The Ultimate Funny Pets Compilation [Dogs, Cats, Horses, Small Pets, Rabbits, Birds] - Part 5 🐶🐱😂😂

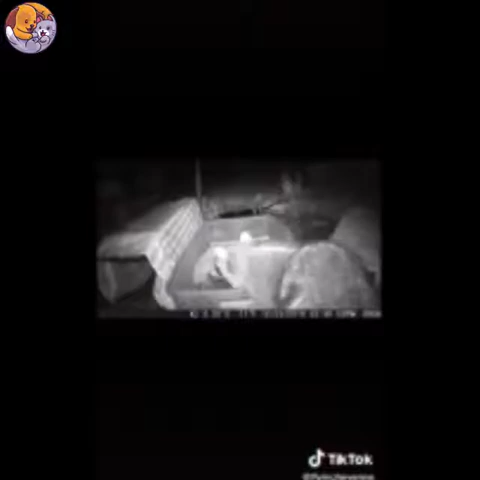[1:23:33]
but was more interested in the big bowl of food in the middle, which is okay with me because I don't want to catch Miko, I want to catch my cat. We have been having a slight territorial issue with Ingrid the skunk. Here she is scaring away poor Jimifer. But our little friend Miko remains unfazed. He's come up with a way to sneak up behind Ingrid and still get some food, and that's pretty ballsy to be on that side of a skunk, so good on you, Miko. Then Fred decided to come up and join Ingrid, and you know, he's not the most graceful skunk out there. Nailed it, Fred. Good job. I didn't see any animals go into the traps, just disregard that.